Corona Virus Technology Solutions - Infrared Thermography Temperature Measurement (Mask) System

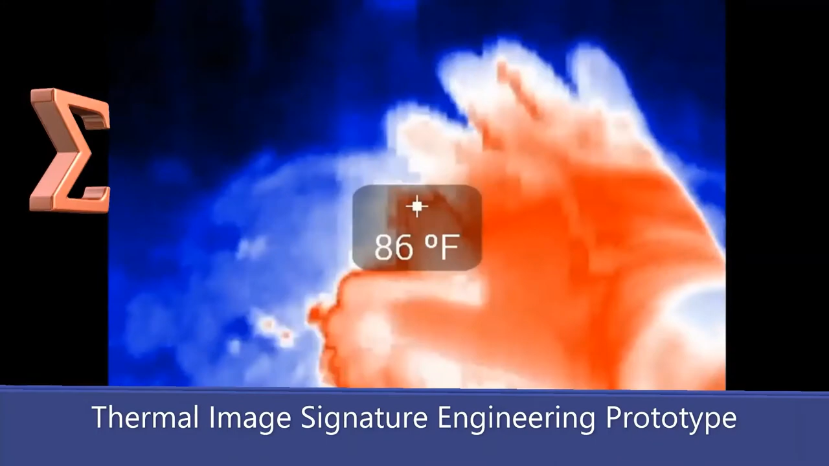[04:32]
On screen: spot 86°F
In infrared thermography, there are three ways by which the radiant energy striking an object that may be dissipated,